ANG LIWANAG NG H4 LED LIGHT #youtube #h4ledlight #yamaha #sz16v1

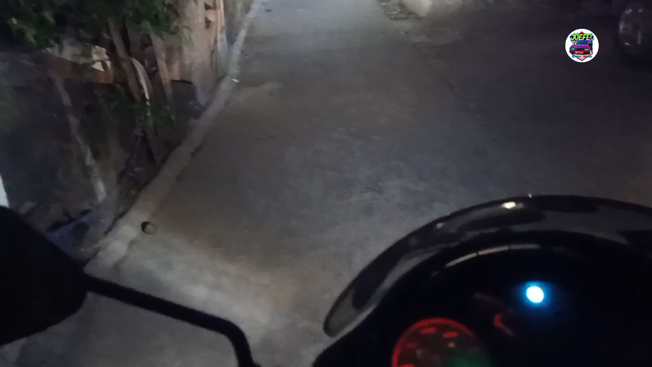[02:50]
O, naka high yan. Ayan. Ayan yung low. Oh. Ang ganda. Liwanag pala. Tapos, kayo muna tayo dito. Ito. Nakasampa ko guys o. Ano. Galing, diba? Papandarin ko muna. O, yan. Nakandar na yan. Ano? Ang ganda. Maliwanag siya. Maliwanag o.
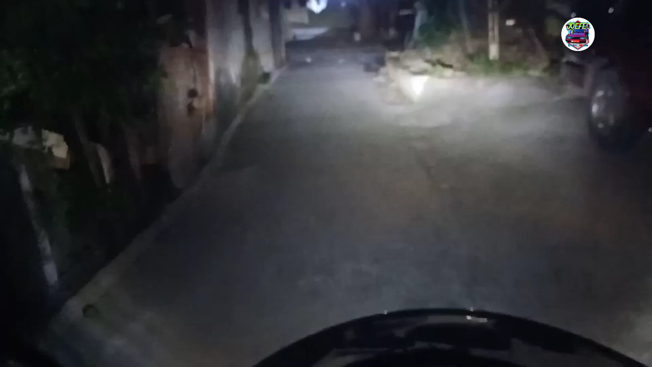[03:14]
O. Ayos. Ayos ito. So, bali. Ito kanina pinalitan natin. Dahil... Yung... Nakakabit na... Headlight valve dito ay pang inuba. Pang inuba. Matagal ko naman ang panahon na ginagamit ito. Kaso, nakasira pa na yun ng... Ano? Nang... Headlight. Nang... Bateriya. Saka, yung... Yung... Electrifier.
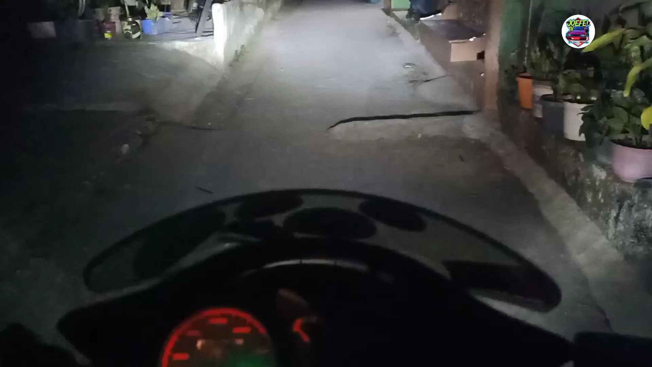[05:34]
Nakaloo po yan. Nakaloo. Ayan o. Nakaloo yan. Ayan. So ito yung high natin. O. Kali nga. Diwanag. At malayo. Kitang kita. So ayan. Wow. Ayan. Nakaloo yan guys ha. Ayan yung apo ko. Ayan. Di ba silaw?